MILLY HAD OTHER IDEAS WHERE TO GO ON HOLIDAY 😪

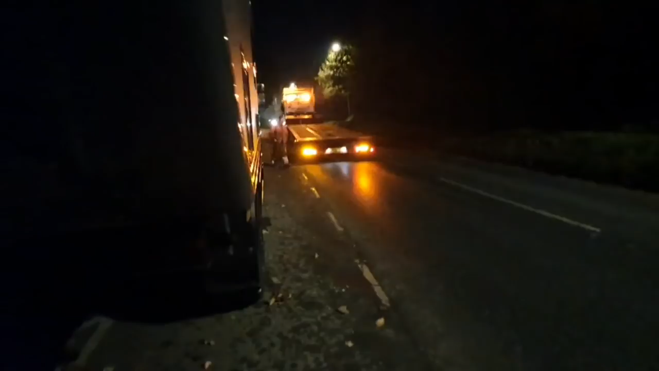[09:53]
so we're gonna block the road off now and have some fun ah don't look pretty with all the christmas lights